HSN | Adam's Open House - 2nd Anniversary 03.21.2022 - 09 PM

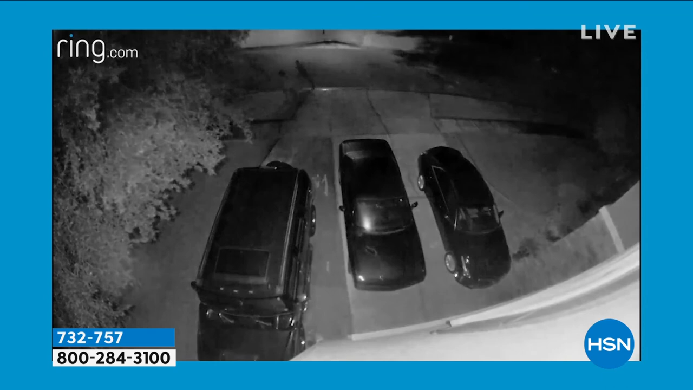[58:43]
We've got the illumination, which we love, because just having the light is a deterrent. And now we can absolutely capture things that are happening, some funny things and some not-so-funny things, I do have a couple updates. White is the bestseller.